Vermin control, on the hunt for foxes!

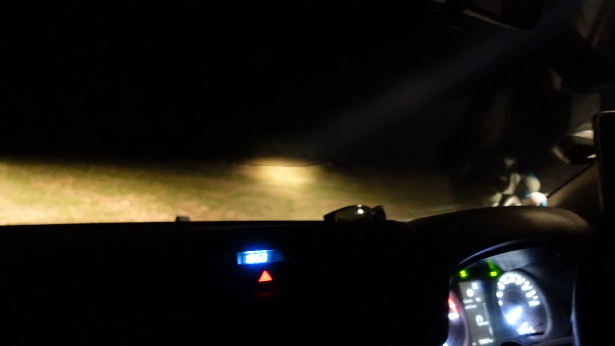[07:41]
Where'd he go? My eyesight's not good enough. There he is. There he is. Get him over there, can he? He's a bit too far, I don't know. Eh? Might be a bit far. That's how good I am.
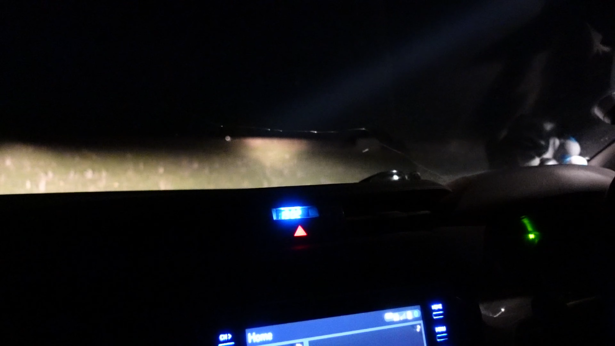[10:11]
They can. They can? No, there you go. Uh, so that's what that is. So that's not a fox. Um, foxes would be nearly impossible to shoot at night if their eyes didn't glow the way they do. No. No.